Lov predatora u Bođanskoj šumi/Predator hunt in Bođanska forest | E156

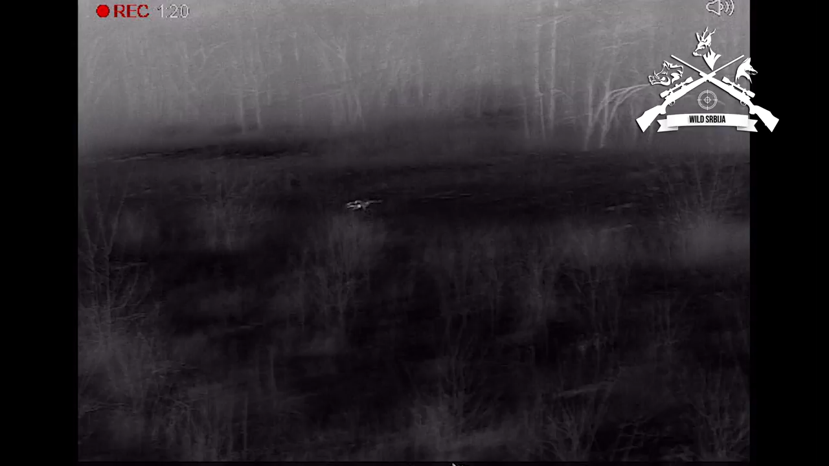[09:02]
kaže, pucali smo predatora, lov je uspeo. Vidjet ćemo šta će Siniša uraditi. Kod nas jedan list, čekamo i dalje, pa ćemo vidjeti.
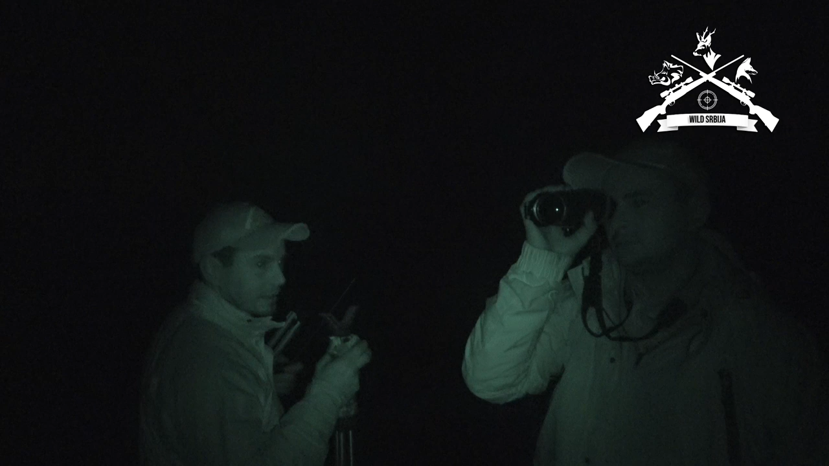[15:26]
Na lisica, nije to lisica, to je jedna tačka bila u termalu. Daleko, daleko. Sad ćemo vidjeti da ovdje izmerimo odande.
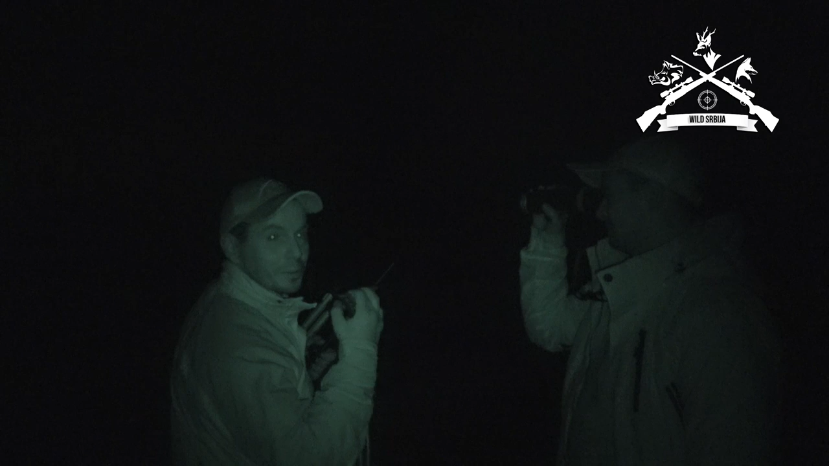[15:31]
Ja tipujem 300. Pa ja mislim da je jače od trojke.